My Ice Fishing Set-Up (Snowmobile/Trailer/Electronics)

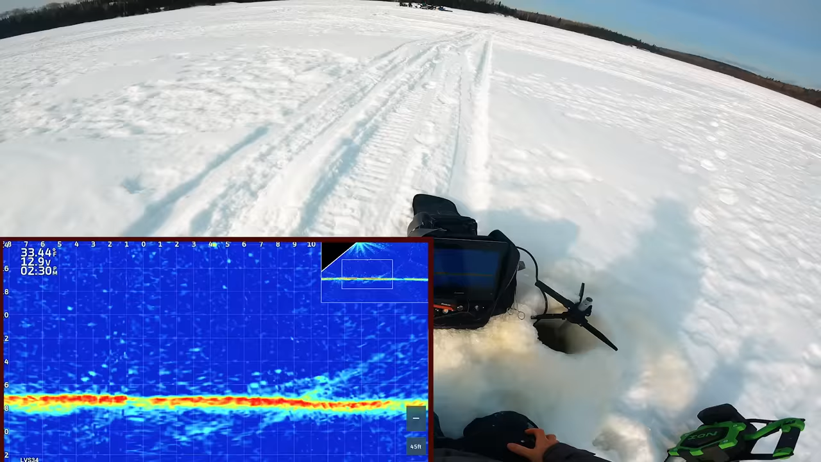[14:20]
There was another blob coming in as I was dealing with that one. There might be another fish under me. Ooh, we might get another chance of this fish. Just a slow lift away. Got him.
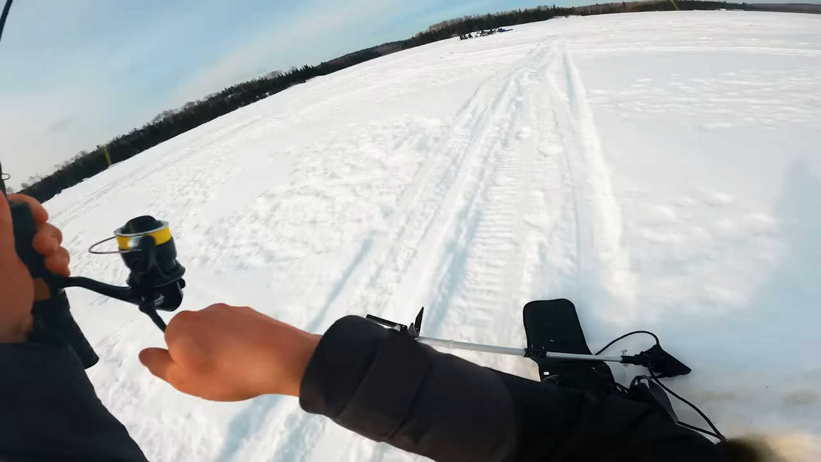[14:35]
This might be a crappie. Oh, yeah. That's a nice one. Sweet. The micro dinner bell. Catching them all. It's a perfect eaters. 11 and a half, 12 inch or probably.
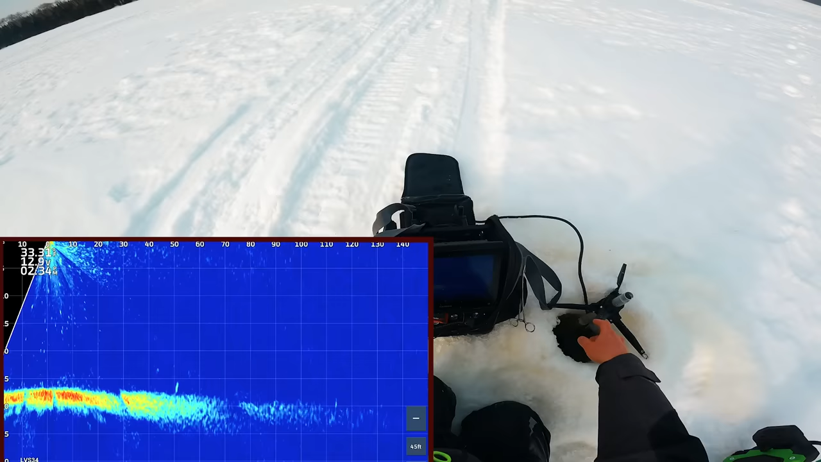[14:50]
Well, I'll chase after these couple of fish, unless they're swimming towards us.
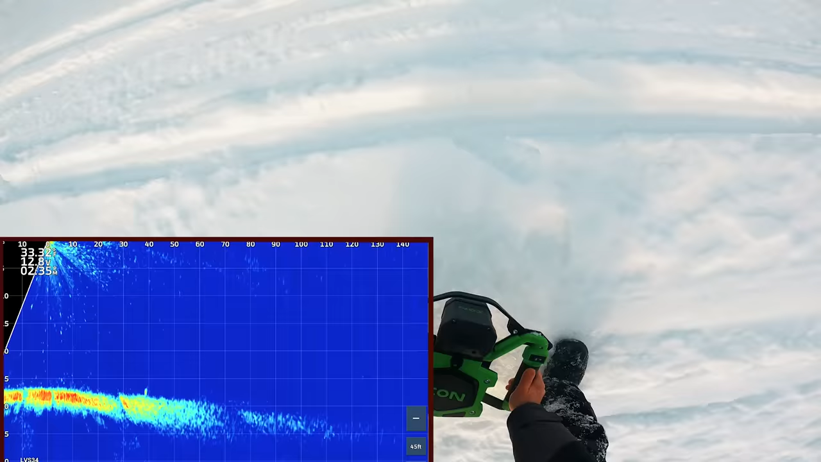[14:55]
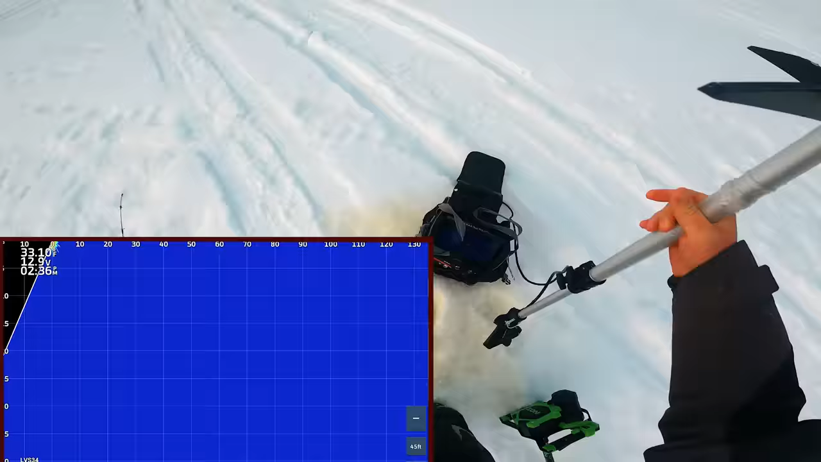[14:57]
That hole's perfect. I got so much slush in my hole, though. Seems like he's already speeding up for my bait.
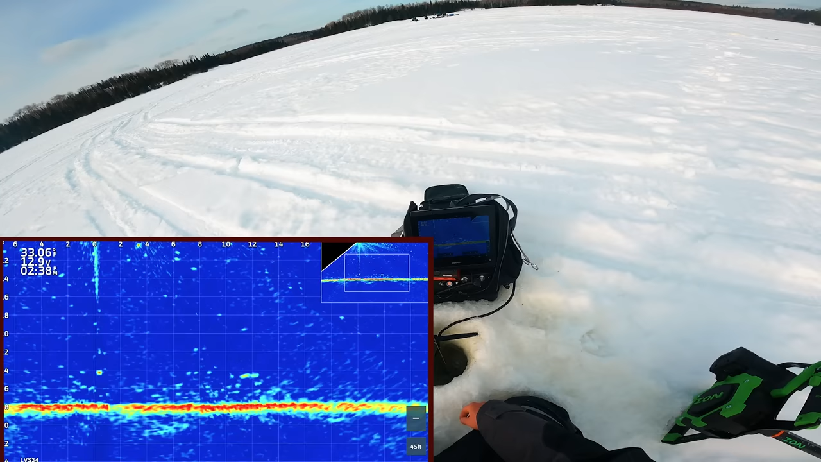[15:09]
I'm calling Cisco on this one.
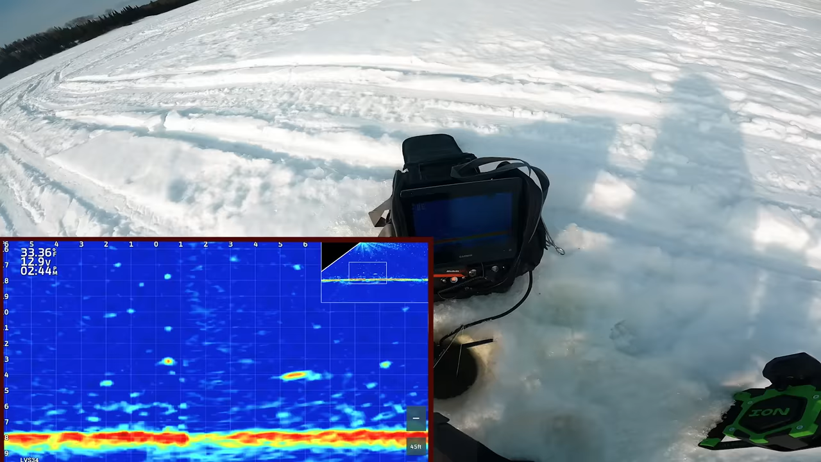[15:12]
All right, here we go. Here we go. I don't know if it's crappier Cisco. I'm saying Cisco. He just got fast when he got close and all loopy like a Cisco.
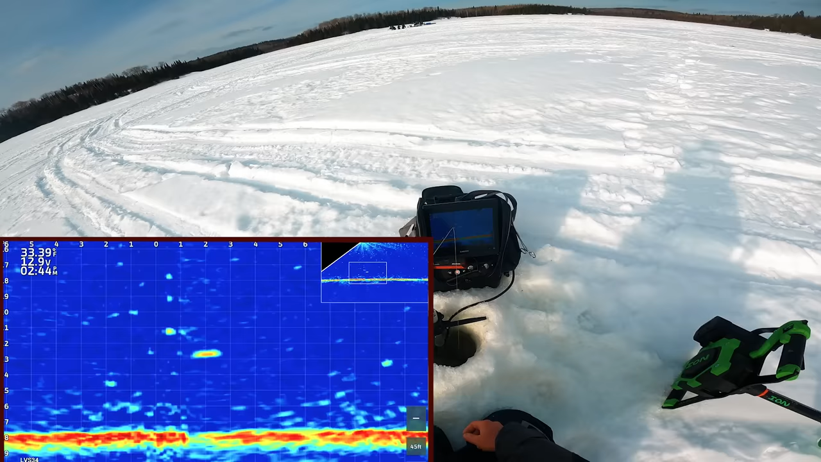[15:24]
Come on. I'll do the lift. There we go. Definitely Cisco. Gone.
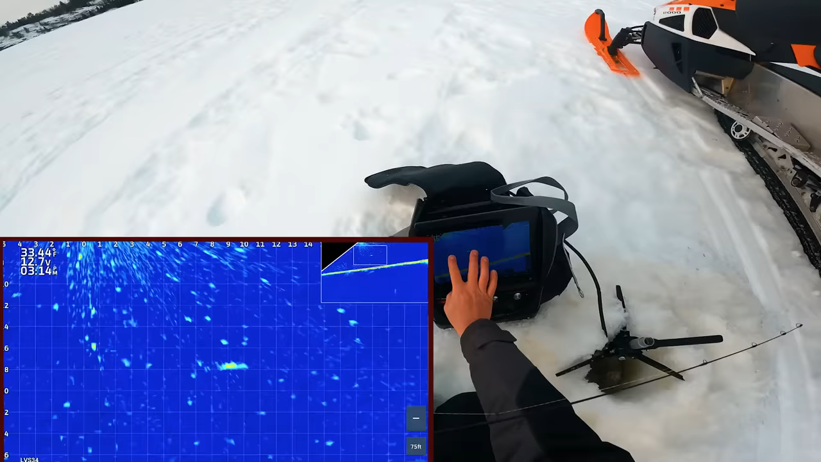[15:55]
I think this is going to be a Cisco. He's suspended. And he is coming in hot for my dinner bell. Just start raising it a bit. He should circle it. It's a pretty typical move of a Cisco. Got him.